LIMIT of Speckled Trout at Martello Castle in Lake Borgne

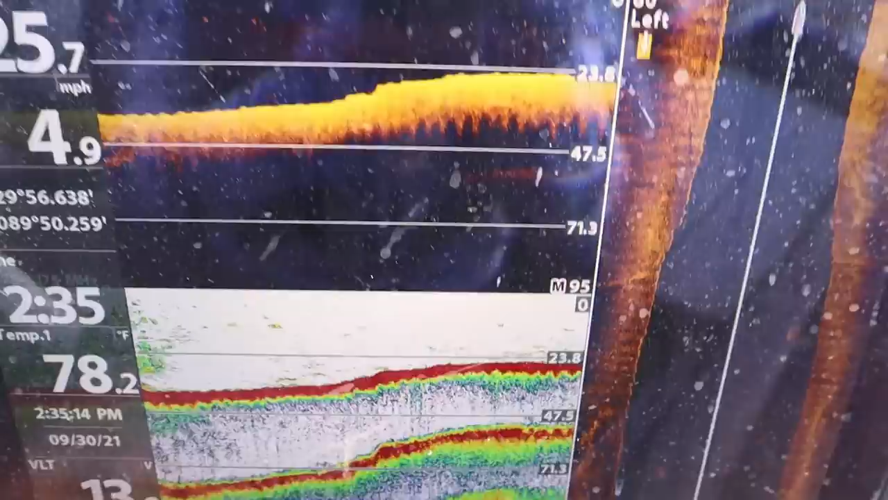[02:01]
On screen: water 78.2°F
I don't want to see some bait balls. I want to see all the bait balls. All right, but I'm seeing some more now.